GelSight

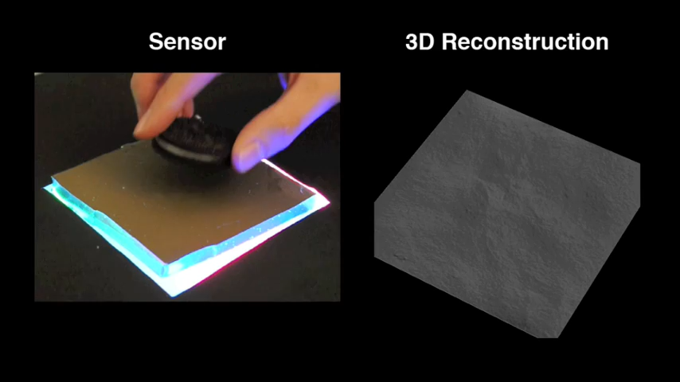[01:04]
A user presses a cookie into the sensor and we can change the viewpoint and lighting in real-time.
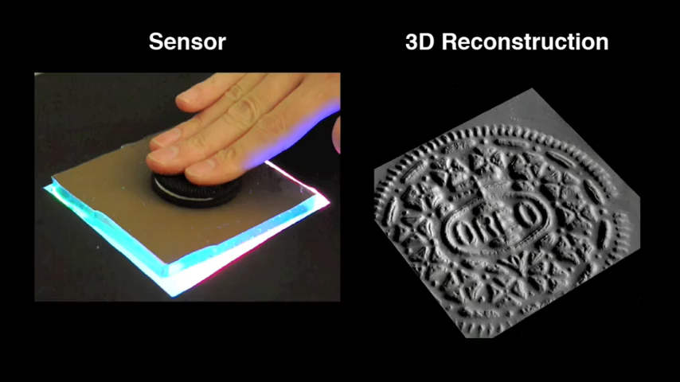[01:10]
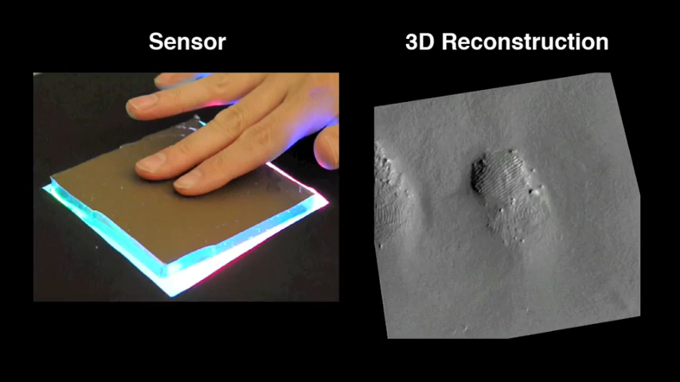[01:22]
The cookie has left crumbs on the sensor, but we can measure the geometry of these crumbs and how they move when pushed back and forth.
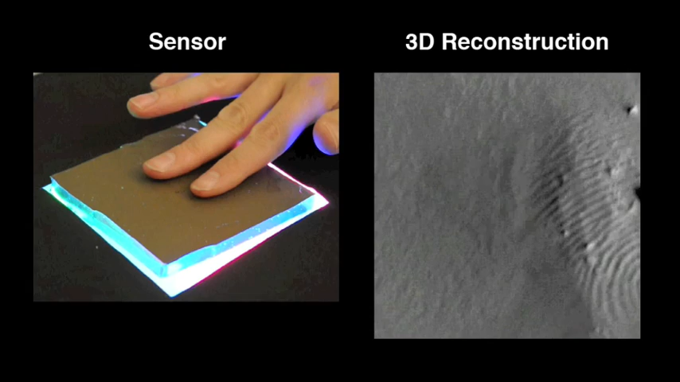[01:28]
GelSight is flexible enough to measure a person's pulse.
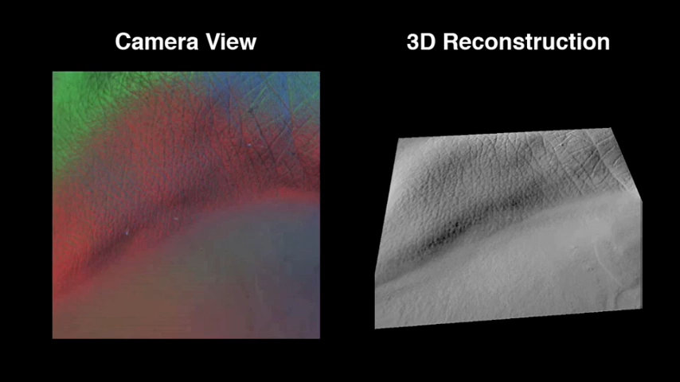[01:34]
Here we show the camera view and 3D reconstruction of a user's wrist.